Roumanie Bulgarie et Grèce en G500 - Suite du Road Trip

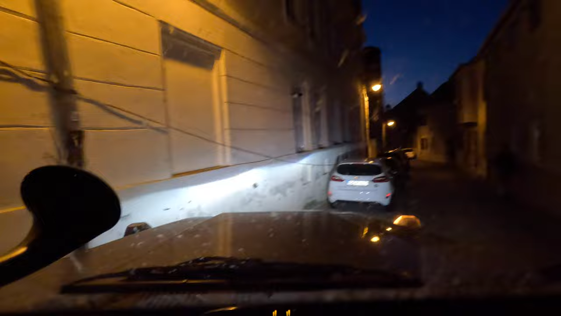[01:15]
c'est tout petit, c'est tout petit, dommage c'est la nuit, on ne veut pas te voir, on dit grand chose, mais on va essayer de filmer quand même,